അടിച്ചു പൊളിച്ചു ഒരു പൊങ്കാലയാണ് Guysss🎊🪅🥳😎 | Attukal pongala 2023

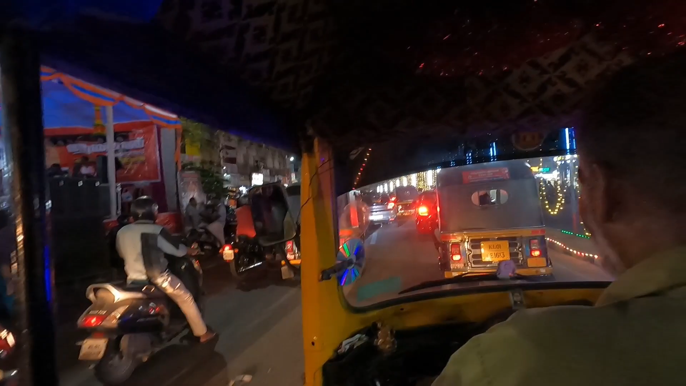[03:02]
നമ്മളങ്ങനെ കറമനെത്തി, ഇവിടെ കംപ്ലീറ്റ് ഭയങ്കര ബ്ലോക്കാണ്, ഒരു രക്ഷയില്ല. നല്ല അങ്ങനെ പൊങ്കാല ബ്ലോക്ക് തുടങ്ങി, സമാധാനമായിട്ട് വണ്ടി ഓടിച്ച് പതുക്കെ പോയാൽ മതി അല്ലേ, ഒരു പ്രളവുമില്ല.
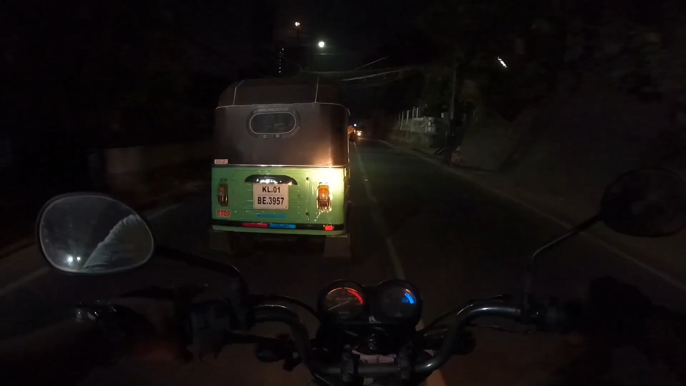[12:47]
അപ്പോൾ നമ്മളിപ്പോൾ പോകുന്ന വഴി എന്ന് പറഞ്ഞാൽ ജഗതി ഇന്ന് CIT